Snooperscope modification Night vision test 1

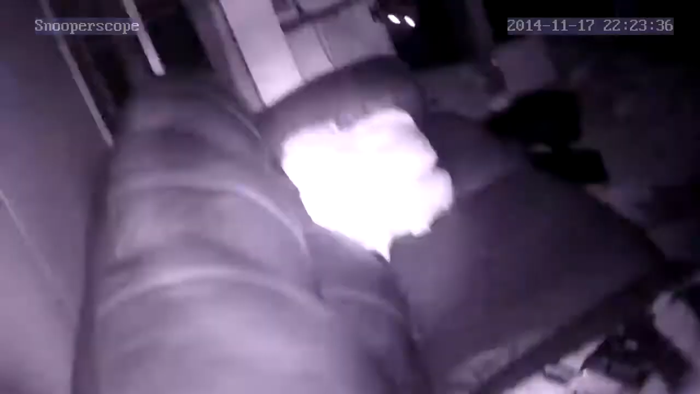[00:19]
Night vision would turn on for a second or two, but then it would cut out right again with a clicking sound.
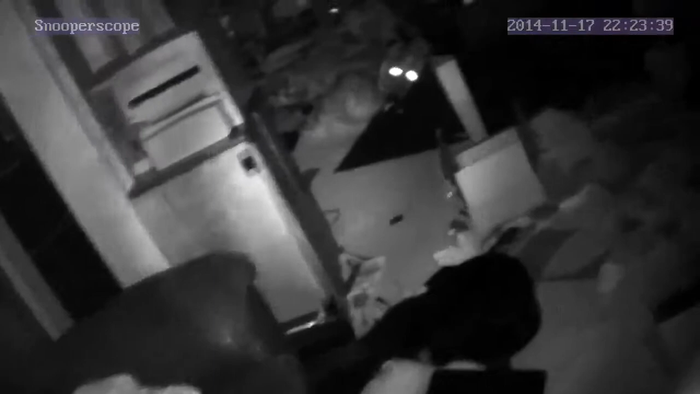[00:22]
Now, the wire running to where the shutter was, I disconnected that just before doing these tests. And since I did, night vision has been working great. So, right now I'm in a fully dark basement and all this is being recorded audio and video from Snooperscope. I'm just using DLC for doing that. So, it's behaving much better now and it's actually useful.
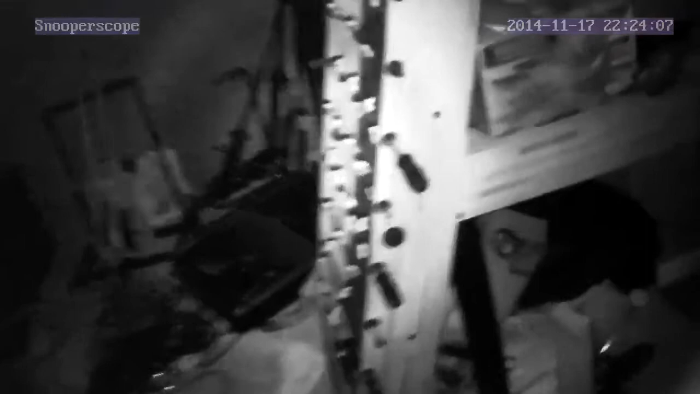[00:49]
And sometimes I'm still having video streams that lock up, but at least I have something now that I can start having some fun with.
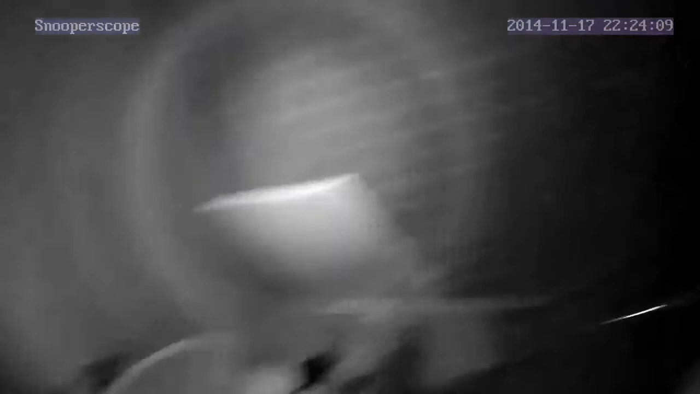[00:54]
So, there's the first test. If anybody comes up with any reason as to why that disconnected wire is making this work now and why it wasn't before, please let me know if I'm very interested in finding out about that. I'll see you next time. Thank you.